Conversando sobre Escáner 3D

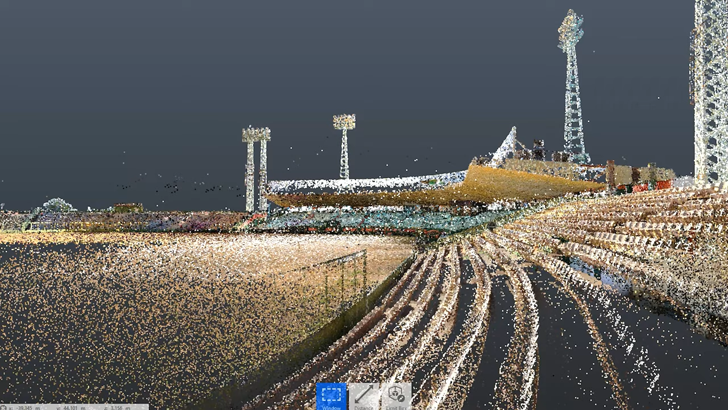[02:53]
vamos a tener la facilidad de poder medir distancias, separaciones, alturas, etc.
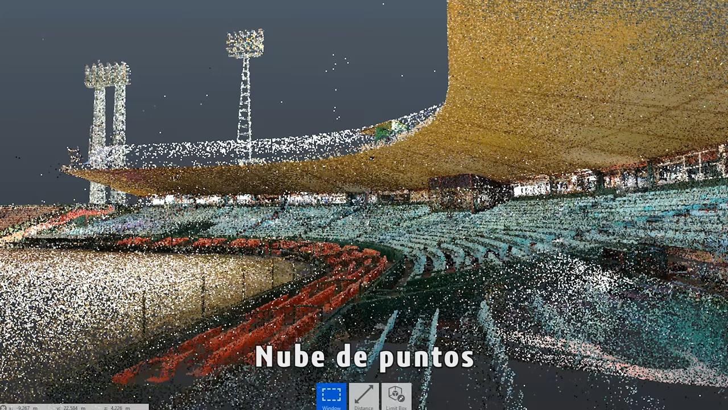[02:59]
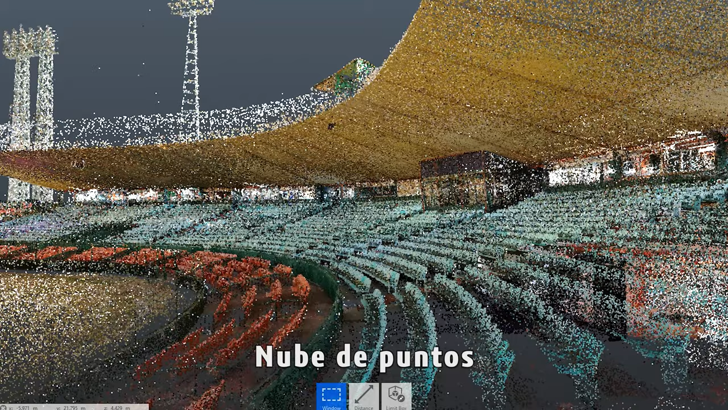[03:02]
o sea todo lo que tenga que ver en la parte dimensional y geométrica
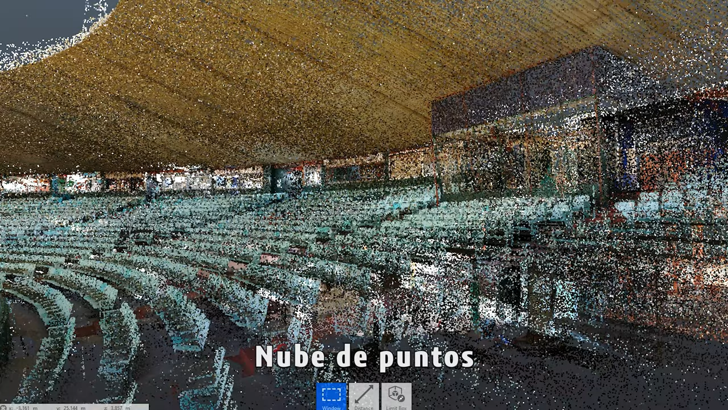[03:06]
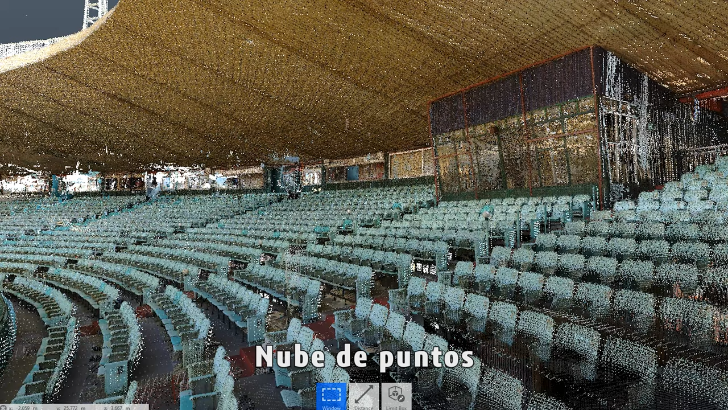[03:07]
obviamente con este equipo lo que es el entregable de este equipo es
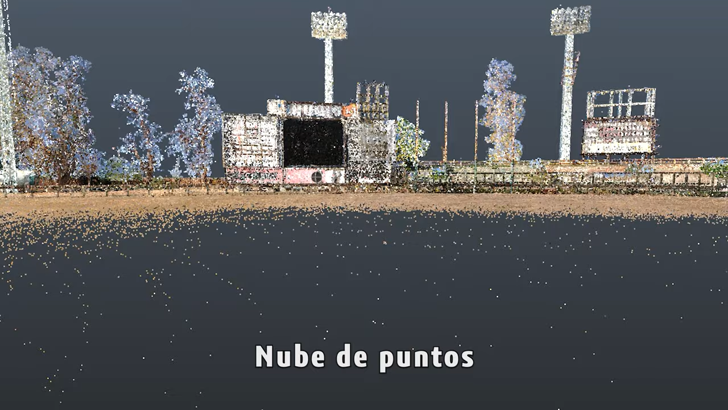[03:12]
bueno dependiendo a lo que el cliente también solicita en este caso específico nosotros estamos haciendo un levantamiento que luego se va al
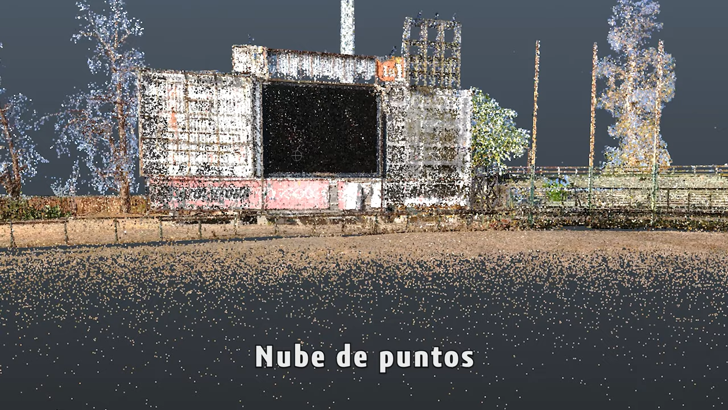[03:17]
posproceso se
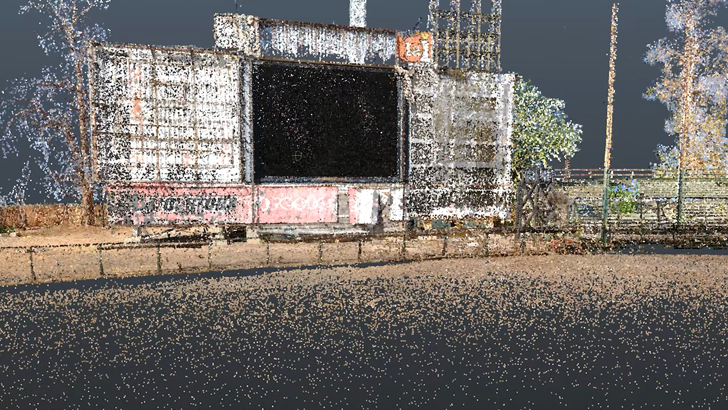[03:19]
unen cada una de las nubes por ahí Adán les va a enseñar pero ahorita quizás en la toma no se ve pero hay